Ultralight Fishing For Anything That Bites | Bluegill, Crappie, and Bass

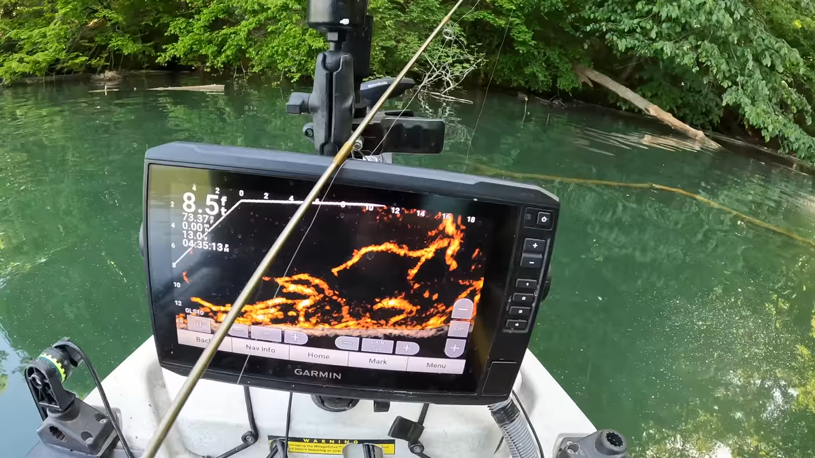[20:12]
There he was again. I'm not seeing, like, a ton of fish on the screen. But there are, like, right there's one.
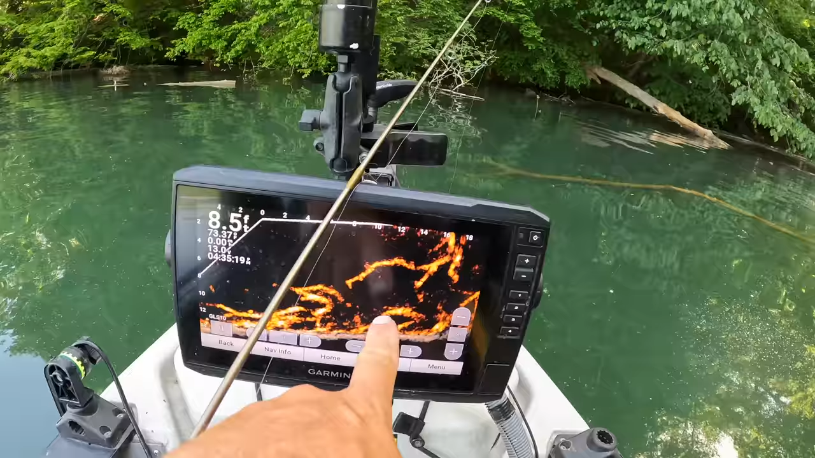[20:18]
The fish that are here seem to be very tight to the individual branches on this. Like right down here, here's another one that's just kind of popped up. There's another one sitting on top of that branch. So it's, you know, they're there. There are some there. It's just a matter of, you know, you got to sink your jig. Here comes one along. You got to sink your jig down into that mess.
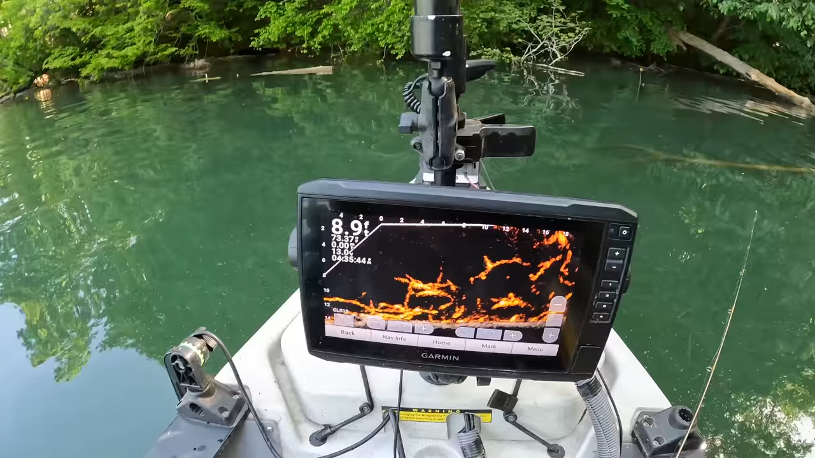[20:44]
And if you don't get bit, well, you can say goodbye to that jig because you ain't getting it back.